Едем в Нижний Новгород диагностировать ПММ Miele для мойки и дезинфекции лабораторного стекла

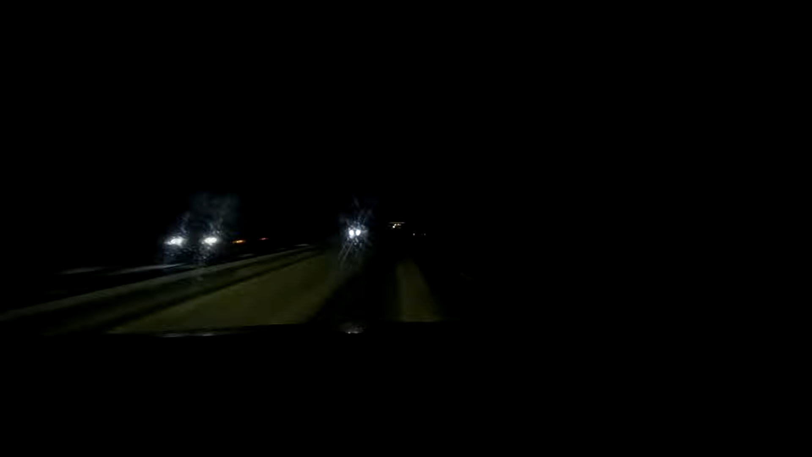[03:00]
близлежащие населенные пункты, вот, а так, в принципе, нормально, но единственное, что она двухполосная, ночь, снег, и иногда бывают какие-то ямы, это очень неприятно. Так, дорога достаточно оживленная. Вот сейчас я стал записывать, и как будто машины исчезли куда-то. Ну, а так, в принципе, дорога неплохая.
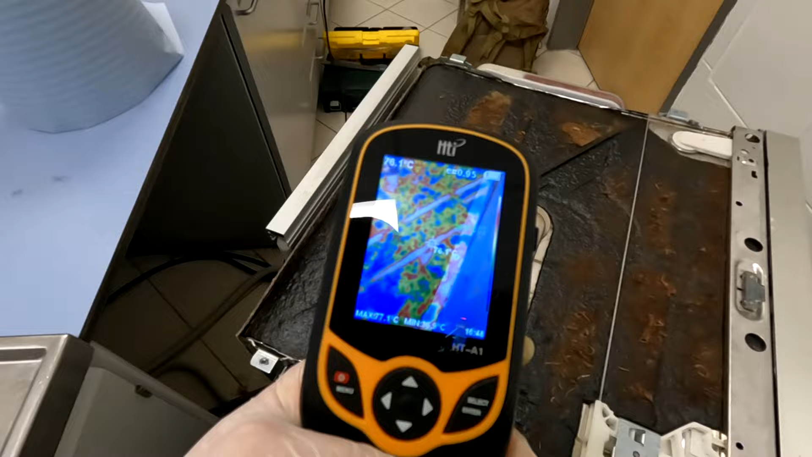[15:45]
Температура уже 70 сейчас. У нас показывает 86
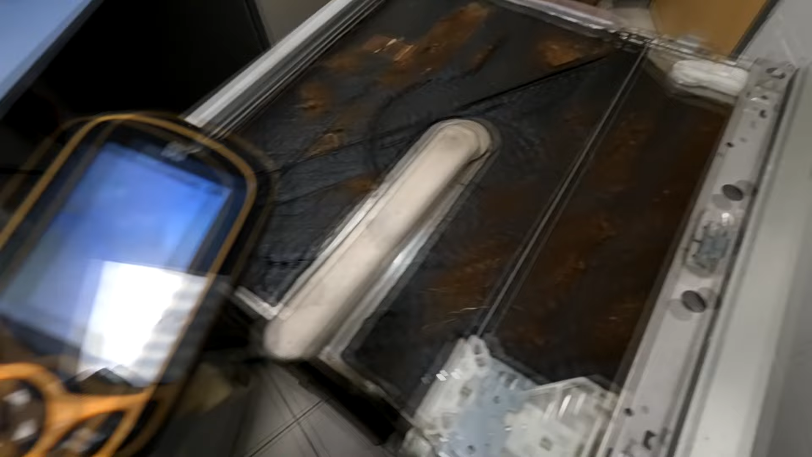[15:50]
градусов. Я ее не поймаю, скорее всего.
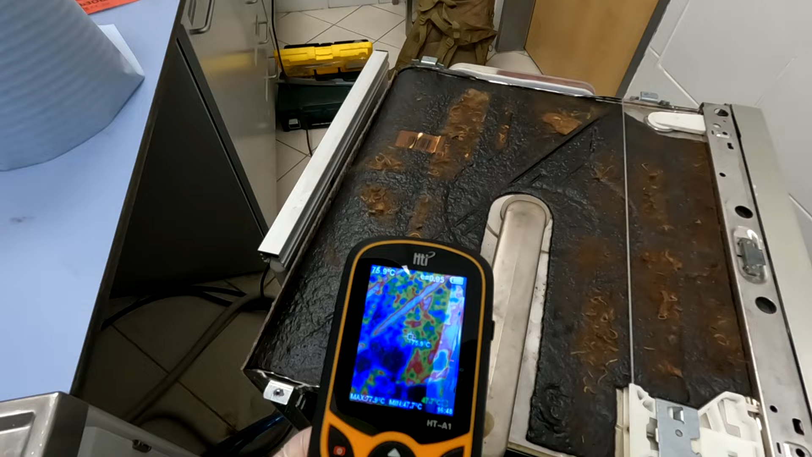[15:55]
У меня показывает 77. Это сверху.
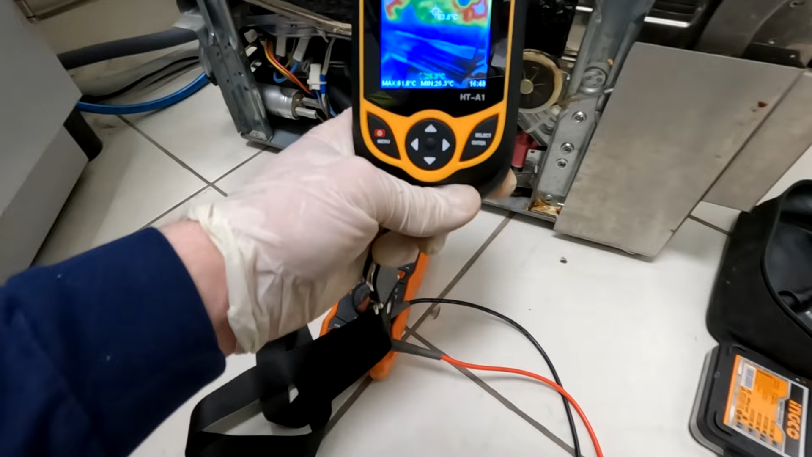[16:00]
Здесь она показывает 70. А, вон 82. Это 83.
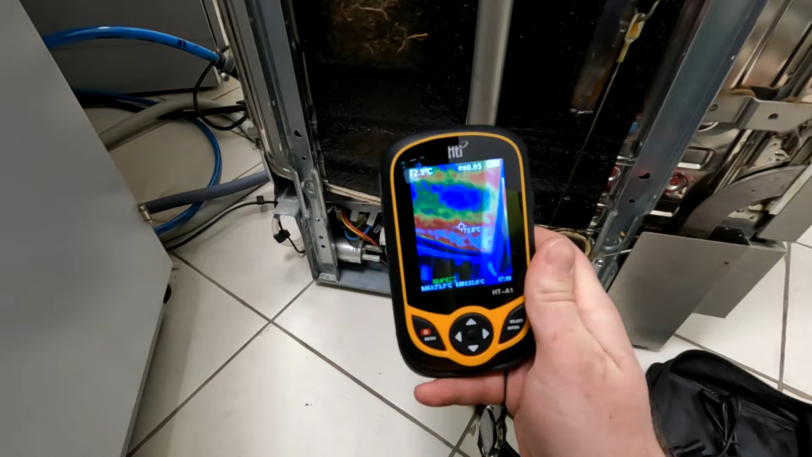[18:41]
72-74 градуса. Ну вот сейчас 75, да, там было на самом деле 80, это не точно. Ну да, до 90 будет находиться, да.